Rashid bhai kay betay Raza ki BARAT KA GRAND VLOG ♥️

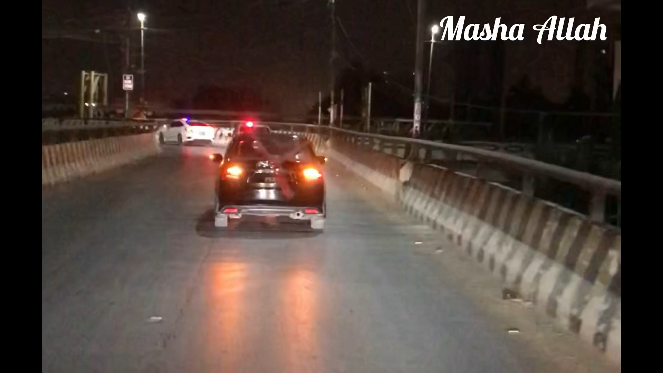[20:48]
ओहो भाई माशाल्लाह एक धूम ही मच गई थी पूरे इलाके में,
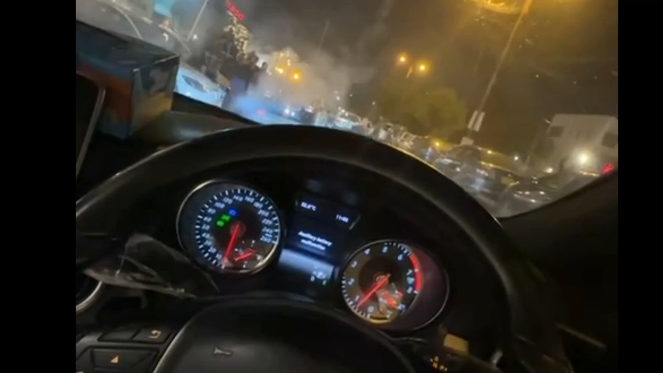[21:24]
पूरा इलाका जो है ना रात के इस टाइम पे लग रहा था कि भाई कि राशिद भाई के बेटे रज़ा की बारात पहुंच चुकी है, उनकी बहू बेगम आ चुकी हैं।
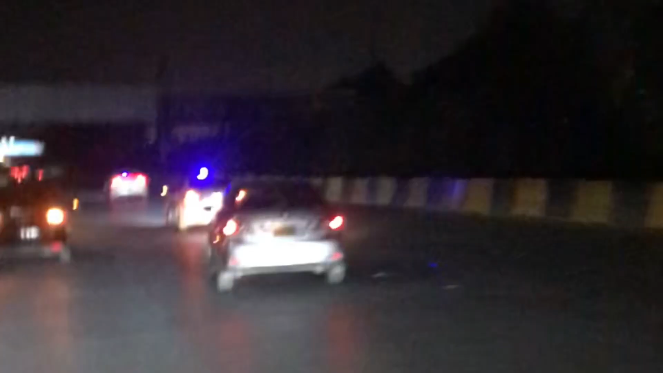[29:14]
माशाल्लाह माशाल्लाह बहुत ज़बरदस्त सीन देख रहे हैं आप, ये सारा वीआईपी